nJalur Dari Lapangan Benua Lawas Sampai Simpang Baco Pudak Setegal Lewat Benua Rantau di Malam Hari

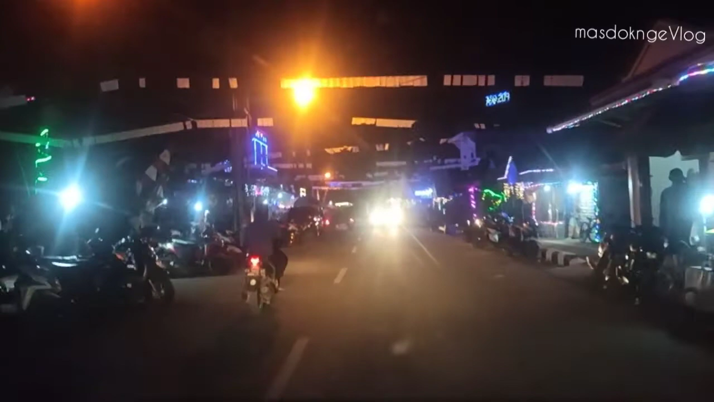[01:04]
Oke, ini kita simpang 3 ya. Kalau terus bisa sampai ke Bang Giling apalah.
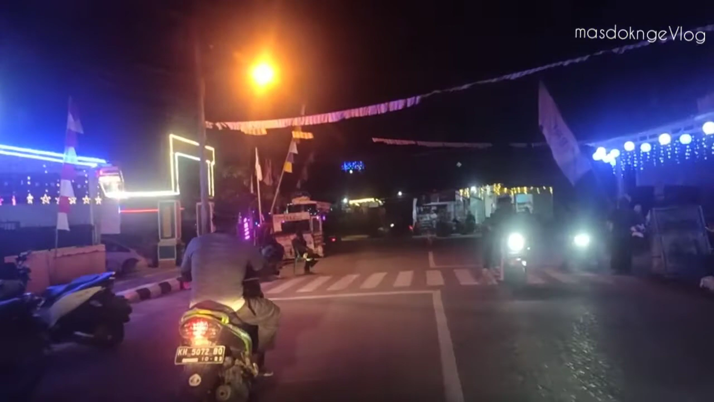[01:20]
Bisa ke Amuntai juga ya. Kita belok kanan.
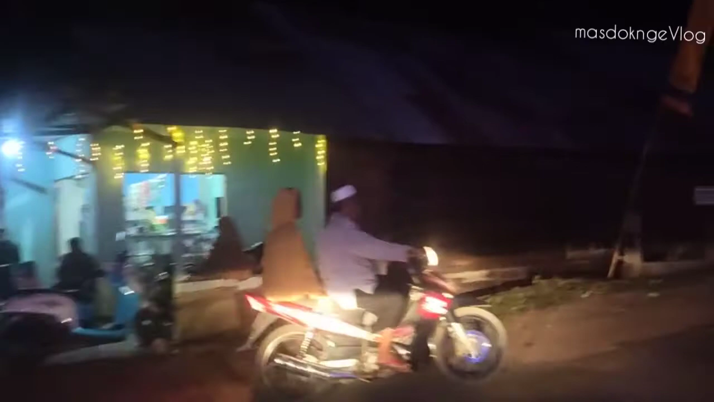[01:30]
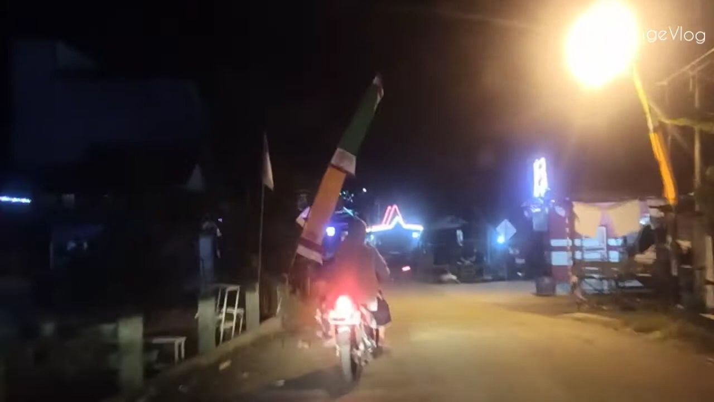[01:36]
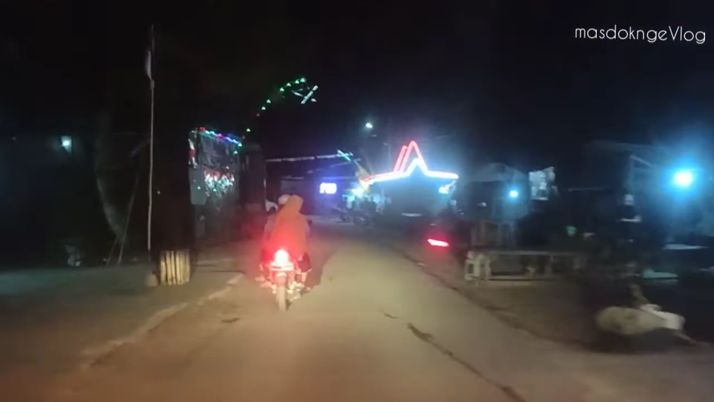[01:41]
Kita belok kiri karena mau lewat Benua Rantau. Kita belok kiri jadi melewati Masjid Pusaka ya.
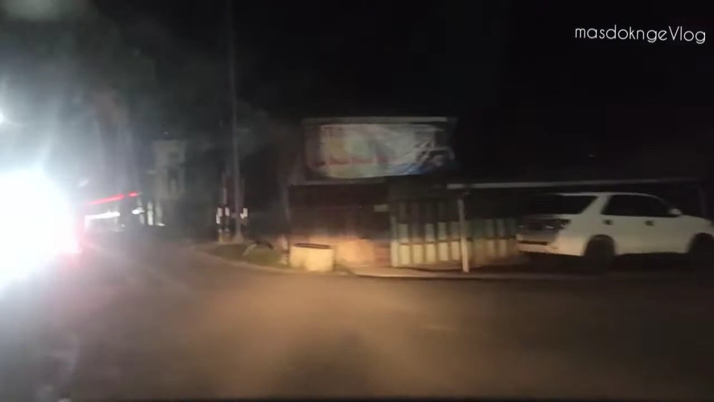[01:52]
Kita naik jembatan ini dulu. Bagaimana suasana malam
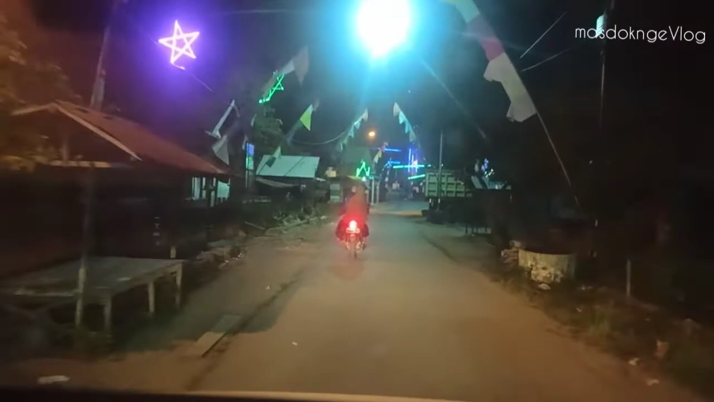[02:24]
Masjid Pusaka kita ya, Benua Lawas Pasar Arba. Suasana malam kalau seputaran Masjid Pusaka Benua Lawas. Ya, yang baru join ini kita dari lapangan Benua Lawas mau menuju keluar melewati Benua Rantau, jadi harus melewati Masjid Pusaka ya.
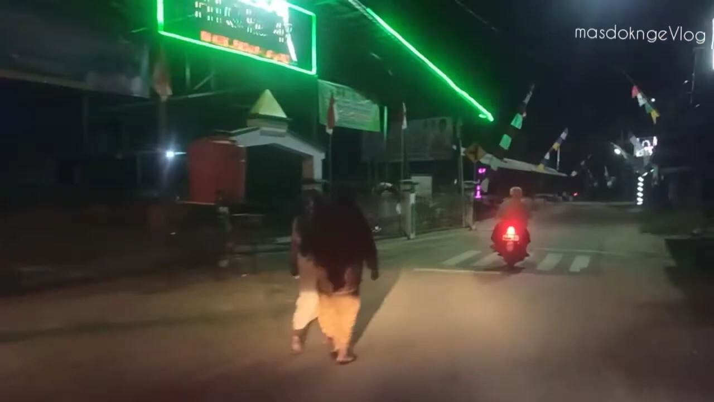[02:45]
Suasananya malam meski ya sini ya. Kita terus
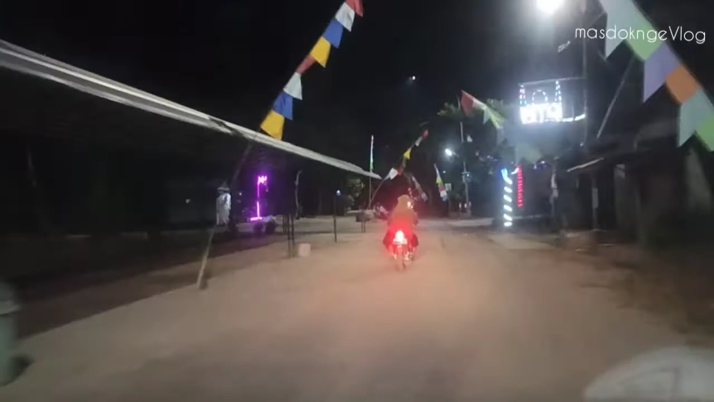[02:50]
ini simpang 3 kalau kiri ke Bengkiling Raya. Apalah bisa tembus ke
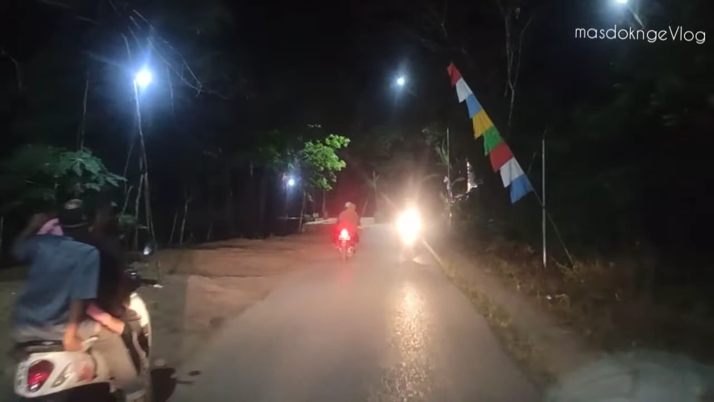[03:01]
Amuntai juga ya. Oke, jalannya cukup sempit jadi harus hati-hati ya.
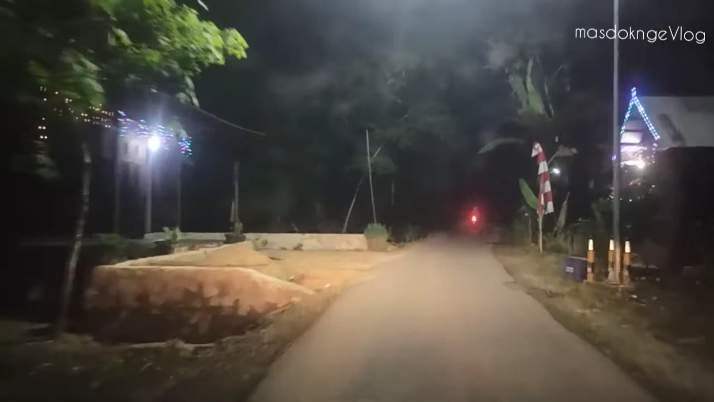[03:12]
Sebaiknya memang kalau belum pernah ke Benua Lawas, kalau malam enggak lewat sini sih,
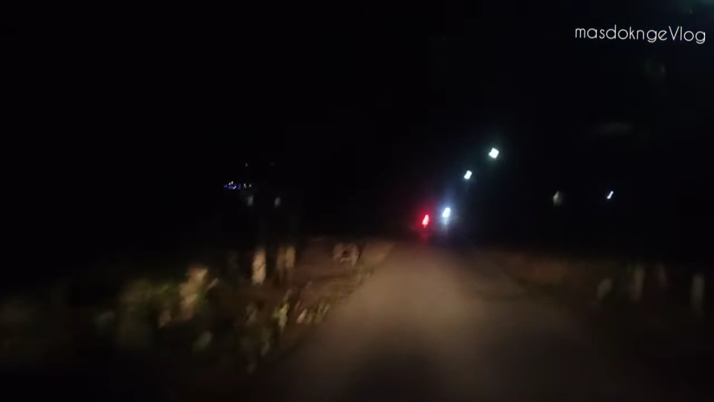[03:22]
enggak lewat Benua Rantau ya, kalau saran Mas Tuk. Dan bergelombang ya, dan lebih enak lewat sungai Anyar, lebih dekat ke jalan rayanya.
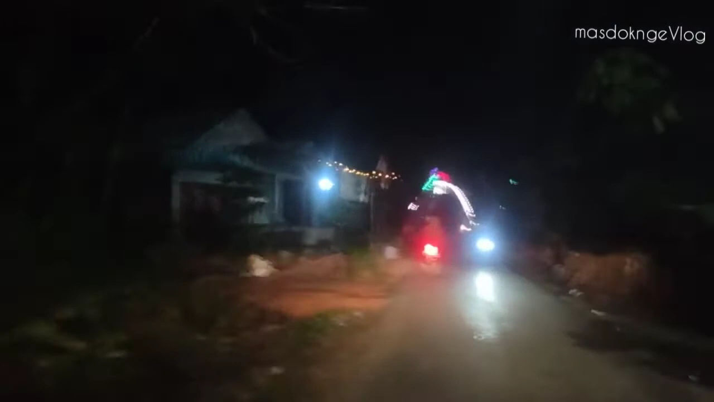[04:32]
Keluar lewat Benua Rantau, kita nggak lewat Pura ya, kalau lewat Pura kejauhan ntar. Hanya kita tujuannya ke keluar Budak Setegal keluar.
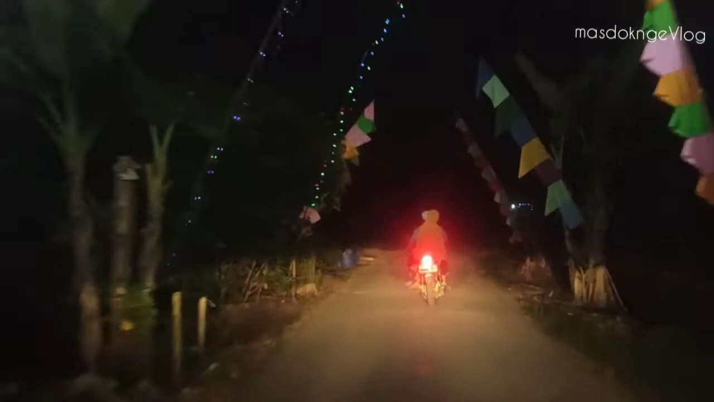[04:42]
Ini kondisinya ya, jalannya malam gelap kalau lewat Benua Rantau. Oke. Kita mampir warung Lamongan dulu.
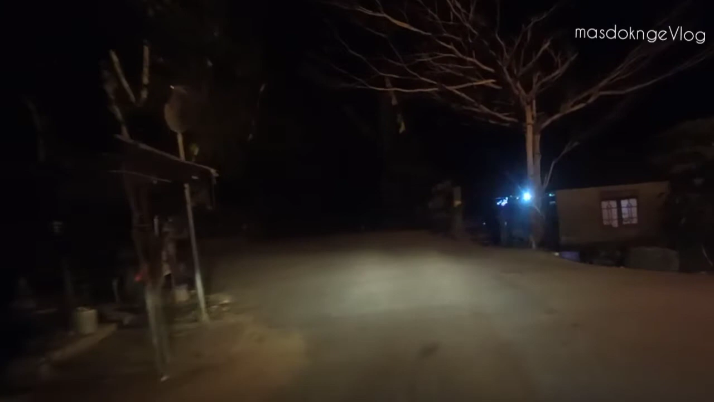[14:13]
Pak Unjunan pasti tahu ini pojoknya. Kita menuju belok kanan ke arah Budas Tegal Kalwa. Ini jalur paling lurus Setabalong. Dari ujung ke ujungnya lurus ini lebih dari 2 kilo ini ya. Lebih 2 kilometer.